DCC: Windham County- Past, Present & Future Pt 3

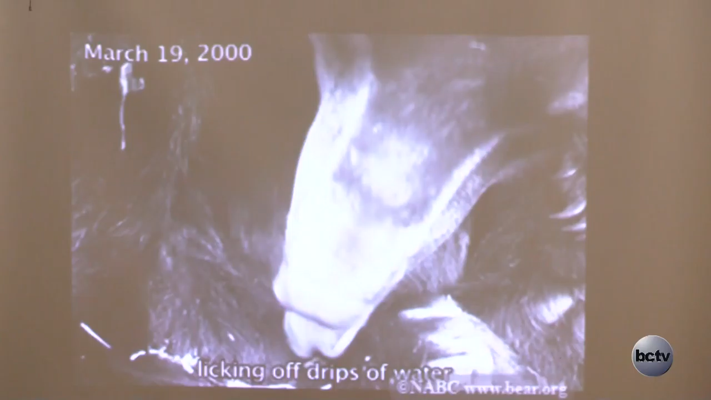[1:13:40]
The little cubs make the craziest noises, and they're just so active and adorable. And most surprising was how alert and attentive this hibernating mother bear was the whole time.
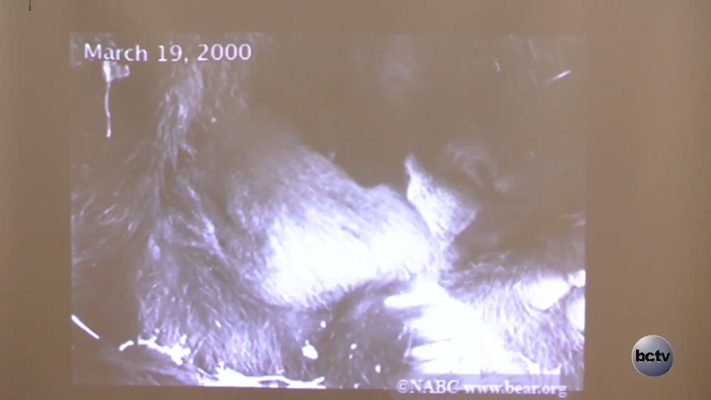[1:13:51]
She was awake a lot and taking care of those cubs.